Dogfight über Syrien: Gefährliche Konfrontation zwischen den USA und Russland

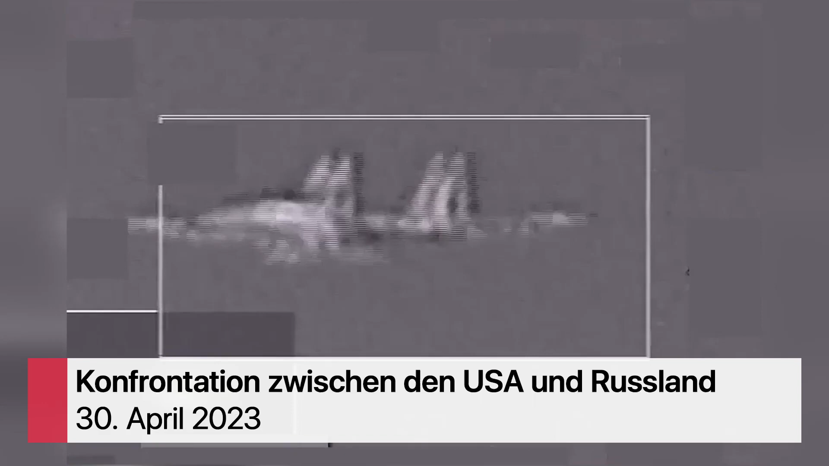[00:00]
Gefährliche Konfrontation zwischen US-amerikanischen und russischen Kampfpiloten über dem syrischen Luftraum
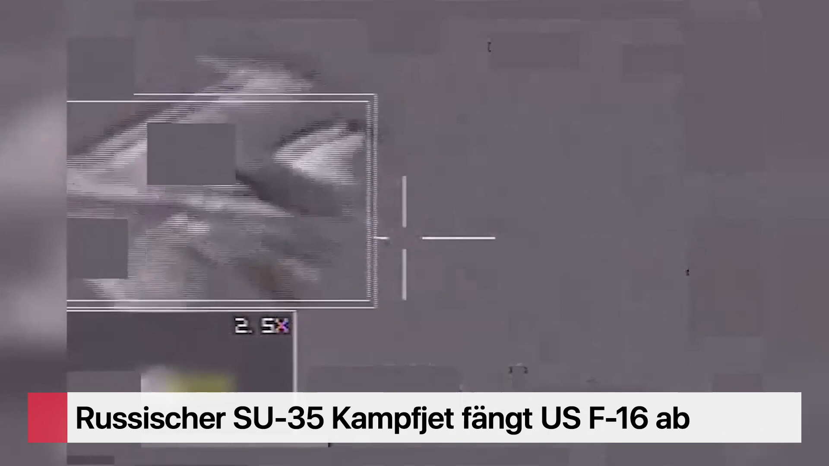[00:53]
Ein Video, das vom US-Zentralkommando im April veröffentlicht wurde,
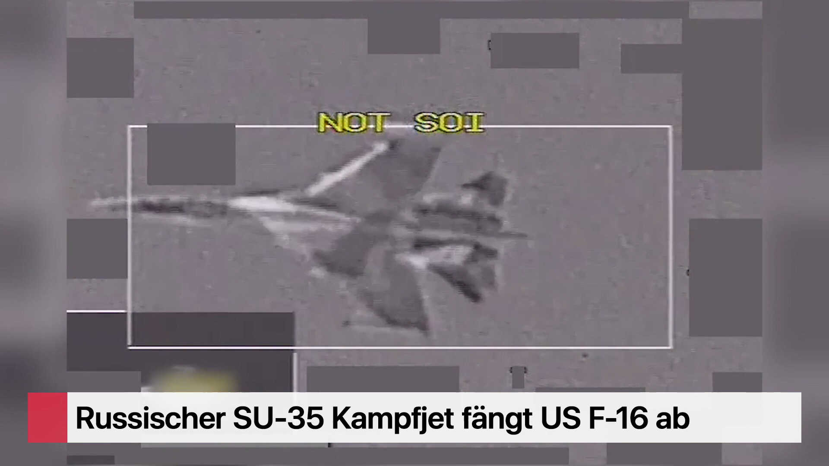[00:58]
zeigt einen russischen Su-35-Kampfjet, der gemäss US-Aussagen ein unsicheres und
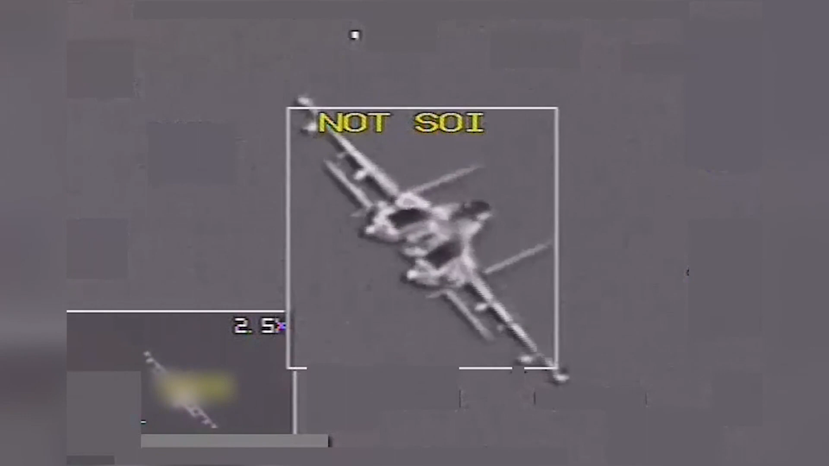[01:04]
unprofessionelles Abfangen eines US-F-16-Kampfjets durchführt.
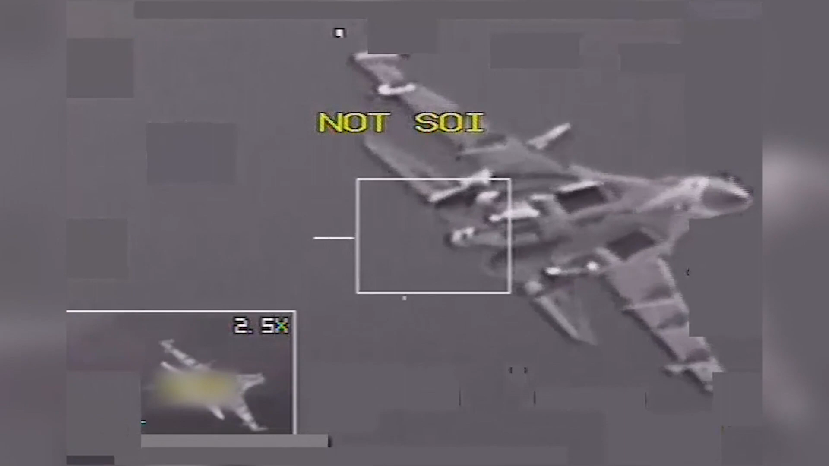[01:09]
Ein zweites Video zeigt eine Annäherung der russischen Seite an westliche Koalitionsflugzeuge von weniger als 2000 Fuss, sprich 600 Metern.
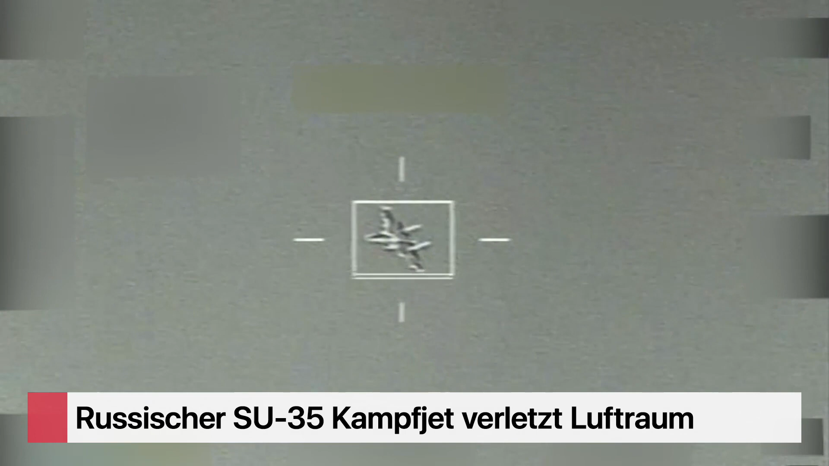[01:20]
In Syrien herrscht eine vereinbarte Endkonfliktlinie zwischen russischer und westlicher Koalitions-Einsatzgebiete. Dabei würden die russische Seite diese Linie immer mehr verletzen.